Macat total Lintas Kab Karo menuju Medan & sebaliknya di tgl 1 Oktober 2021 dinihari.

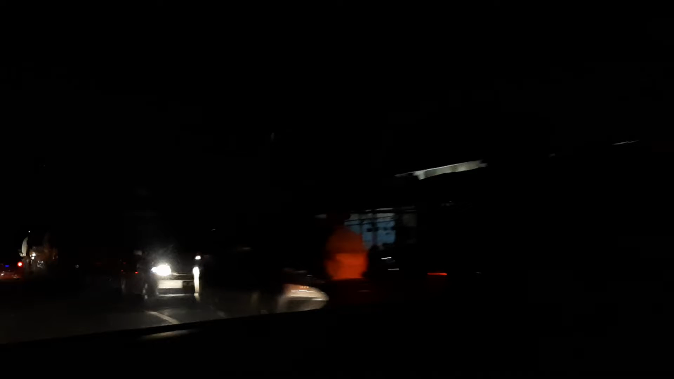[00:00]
Hai macet di sepanjang lintas tanah karo Medan ini dari bersekaji sampai ke ini dimana nih ya bung di dulu ya bunga Oh di dulu ini dulu waduh sampai ke apa ini sampai ke penakapan ini ada truk rusak menuju bersekaji